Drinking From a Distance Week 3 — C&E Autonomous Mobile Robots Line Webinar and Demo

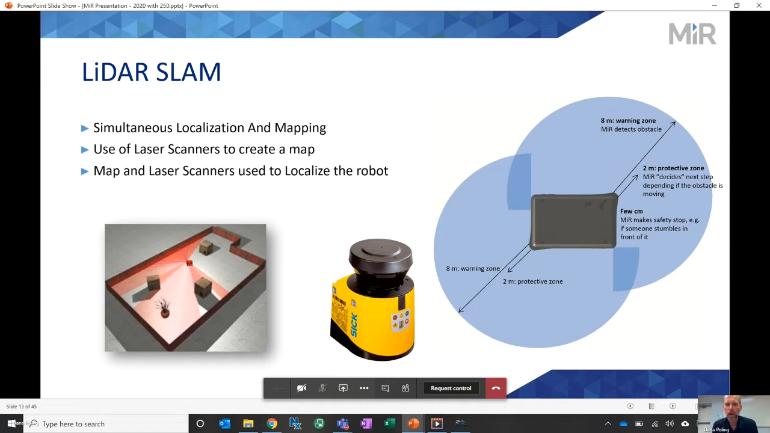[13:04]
So it has 360 degree coverage of the area around it. Kind of shows you the different warning zones, and we'll see some different graphics that show those different warning zones. Laser scanners look out quite a ways when they map the area get started. This little animation here kind of shows you this. What you see on the right side of this screen is Mir software. So once we go through this presentation, going to jump into the software live, so I'll show you a lot more what's going on there.
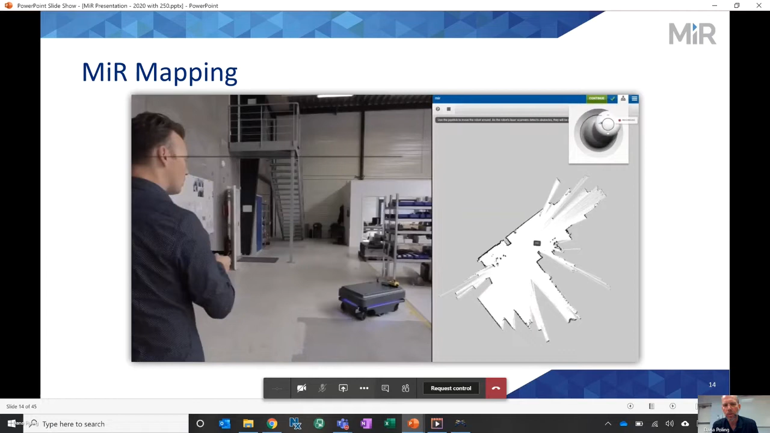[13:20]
But that's what you're seeing. He's driving this robot around with the joystick and creating the map. So this just kind of shows him doing that.
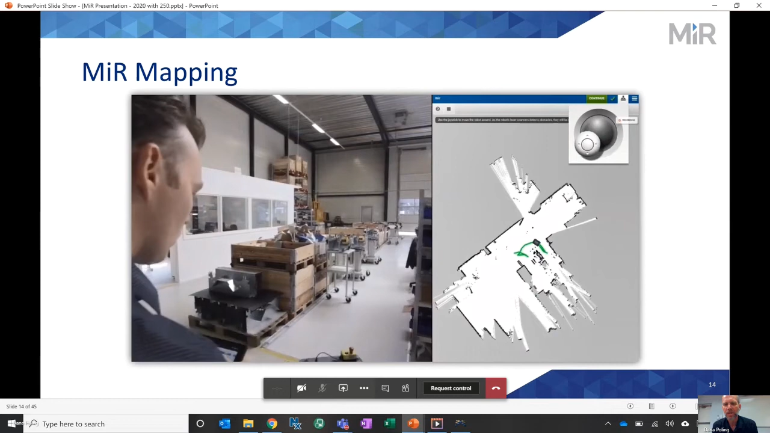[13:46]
These things that are on that map that are both static and dynamic.
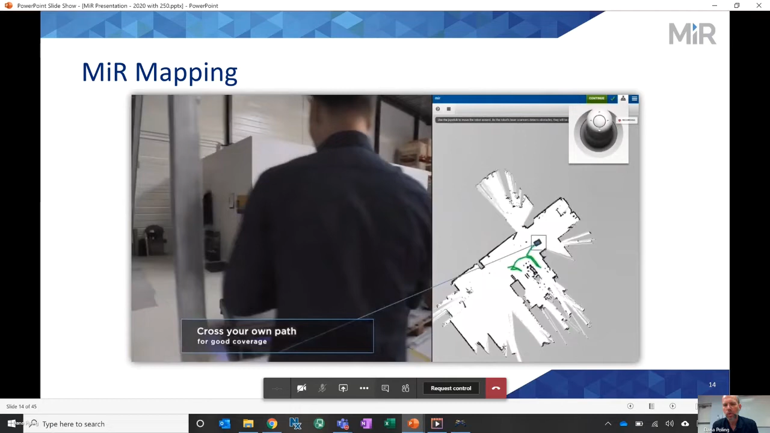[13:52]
And once you create the map, one of the things you do, first things you do is take off a lot of those dynamic things. If map, carts, or fork trucks, something that aren't always going to be there, go ahead and clean that up.
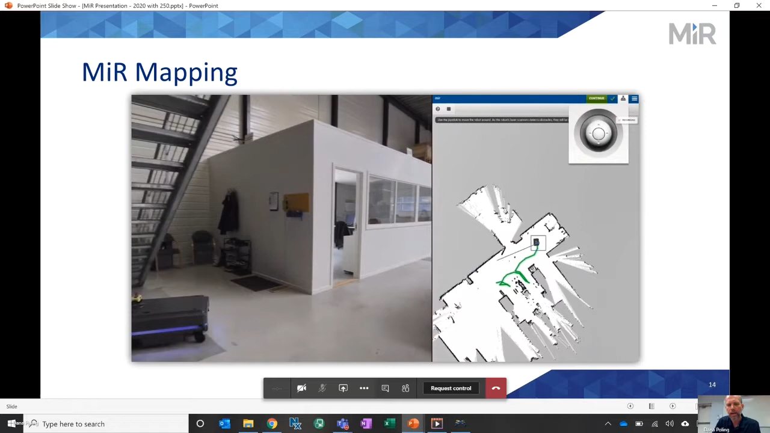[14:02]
And that's kind of what we're talking about here on the right side of this slide. That shows a cleaner map over there.
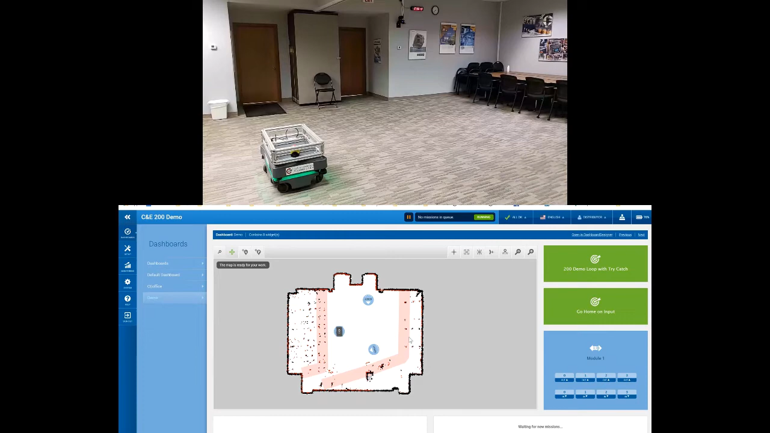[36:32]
We've got three positions that are in the software. This looks a little like what you saw earlier, the video of the guy making the map. So I just kind of ran this thing around and made a quick map here. So the black stuff are the walls, and then we've got some tables and chairs that are here. We've got some red areas that are forbidden zones, so just kind of keep the robot from getting in trouble.
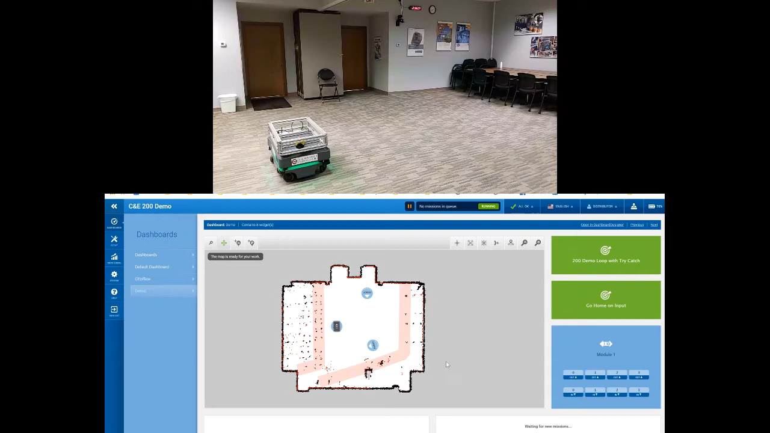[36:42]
What you see, you see some red flickering dots in there. So that's live laser scanner data. You kind of see me down on the bottom right, you see those red lines kind of swinging around. That's actually my leg kicking out from under this desk.
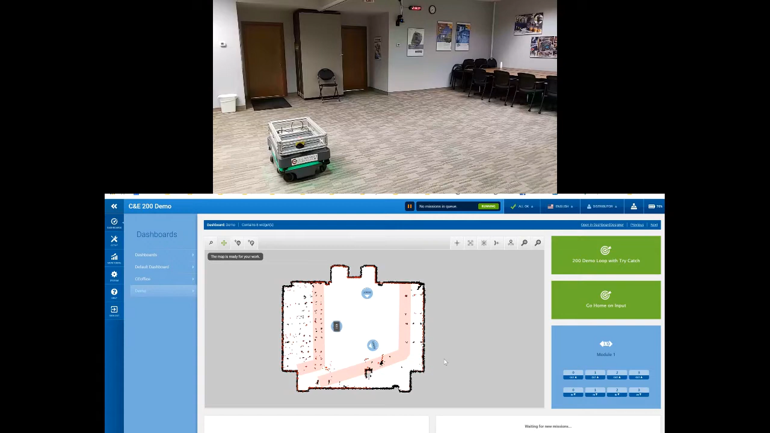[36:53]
And I've got a mission here, this 200 demo loop with try-catch. If I go ahead and fire that thing up, and this is that software interface we looked at earlier.
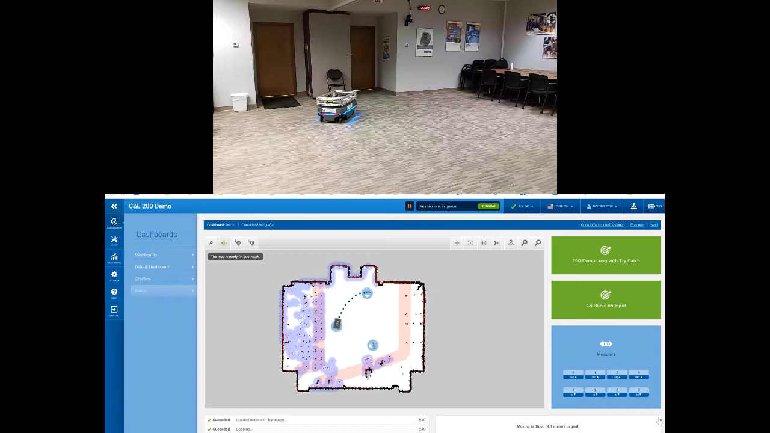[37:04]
This is just kind of a built-in HMI that's in the mirror software. So you've seen the mirror just kind of took off from that first point. You see the blue dots showing the route that it planned to get to the second point. It gets in the orientation. It plays a little R2-D2 that I told it to play.
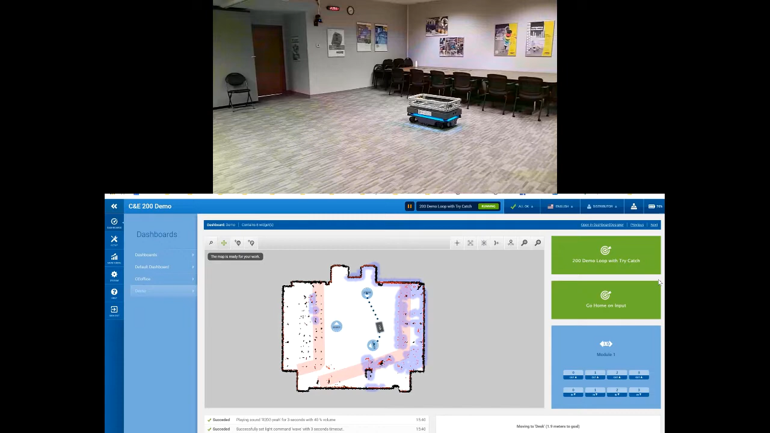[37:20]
This mission that it's running right now just will run back and forth between these two positions. It'll get over here, and you can kind of see it. It probably will show us a little different color.
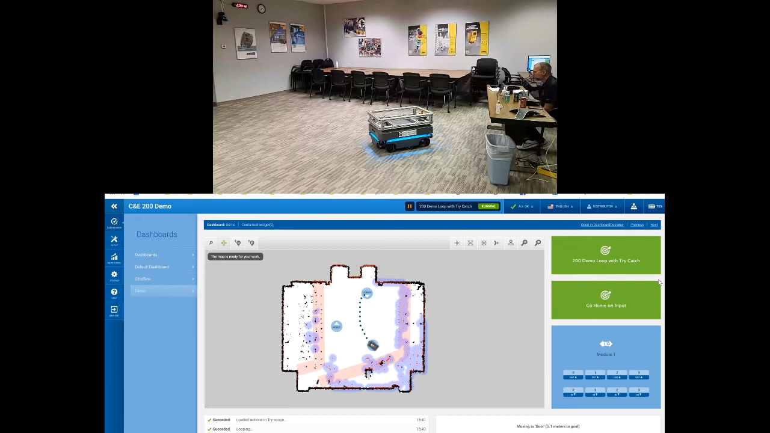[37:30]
Give you a little bit of Arnold there and head back out. It's just going to keep running back and forth while I do that. If I actually walk out and get in its way, this is back to that AMR technology where it can kind of see me and navigate around me.